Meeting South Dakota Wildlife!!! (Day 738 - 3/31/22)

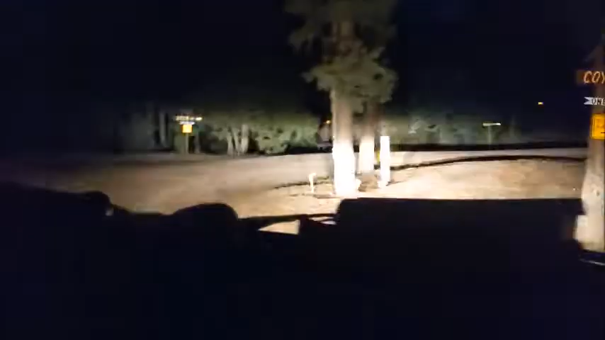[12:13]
Yeah, this is creepy. This is weird. This is where I get in the woods right now. Yes. It's like almost in front of my spot. There we go. Okay, and we're down like a hill.